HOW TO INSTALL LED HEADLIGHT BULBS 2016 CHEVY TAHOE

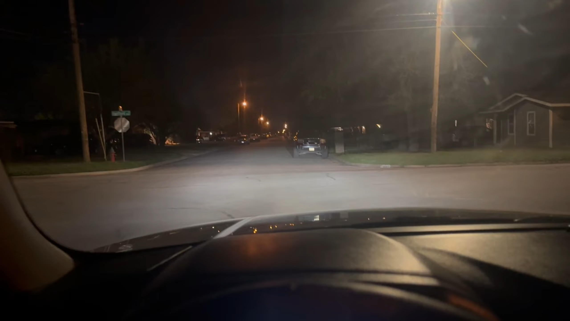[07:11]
what these bulbs look like at night right now this is low beam they're definitely way way brighter than the stock collagens also as you can see the cutoff beam is actually really really uh precise it's pretty much perfect i'll kind of demonstrate you i want to put into a driveway so you can see but that is low beams that is high beams so i can see it is extremely bright i definitely recommend these bulbs i paid about 120 for these bulbs so not too crazy expensive
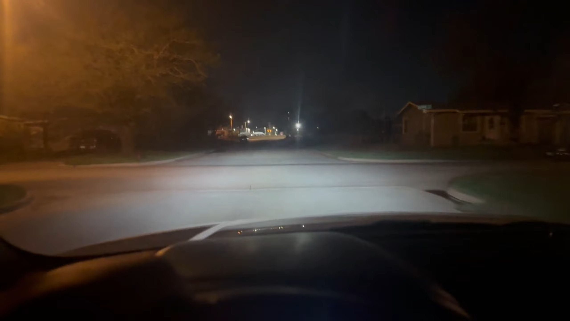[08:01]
so let me go ahead and put in the driveway and kind of show y'all uh what i'm saying with the cutoff beam so i can see y'all can actually kind of see right there